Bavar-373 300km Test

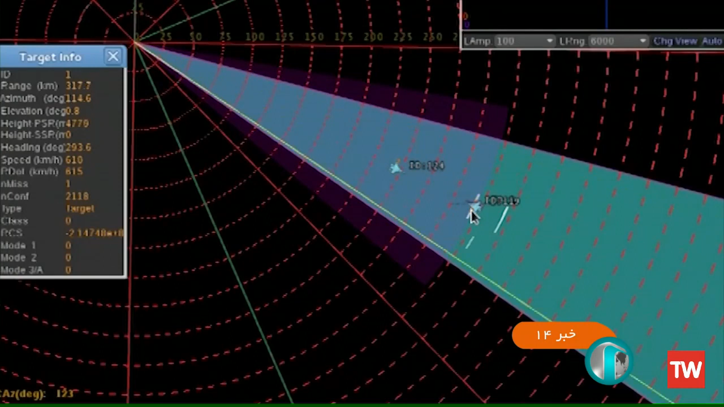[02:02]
یعنی موشک پرنده بدون سرنشین را که 700 کلومت در